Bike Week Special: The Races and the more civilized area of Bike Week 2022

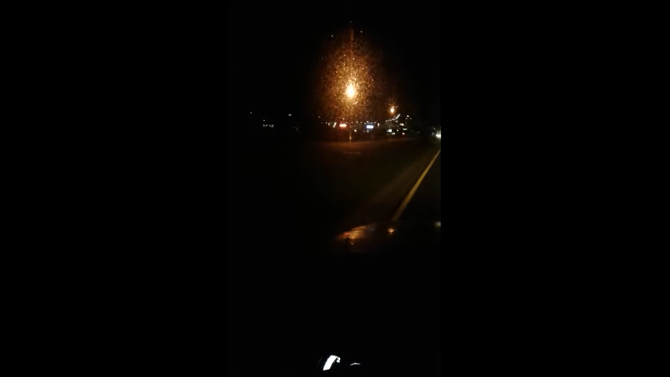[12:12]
One final time for a while. Here's Midway. There's the mall. Ah. Maybe just a little bit bigger for you guys. That's a tourist, am I? There we go.